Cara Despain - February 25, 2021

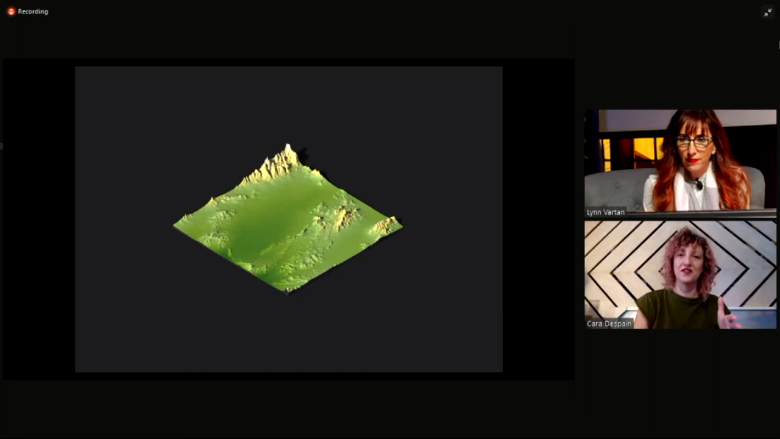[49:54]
satellite photo of the site, and I used some software and different, you know, technology to translate it directly. And I made a 4x4 foot topography of the site itself using, you know, a real image. Next slide. So that's what's in the show. And you can see the craters. I put some bright lights behind it.